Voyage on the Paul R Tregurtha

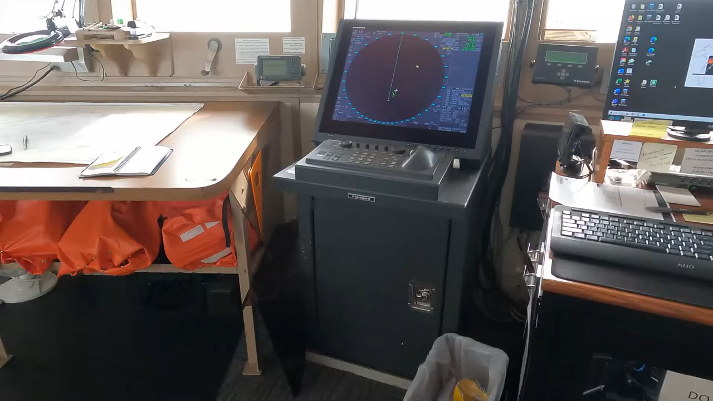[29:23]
is our emergency one, which is over there, that with the white cover on it. This is your backup? No. Hold it. 2 main.
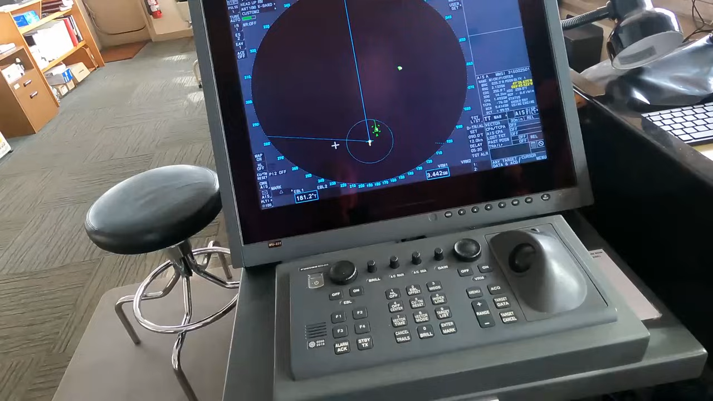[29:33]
One's a 10 centimeter, and one's a 3 centimeter. One's above you, and one's at on the bow.
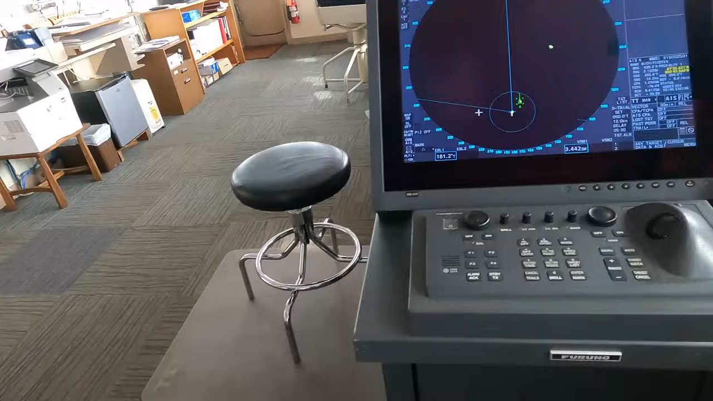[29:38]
And one, the 3 centimeter is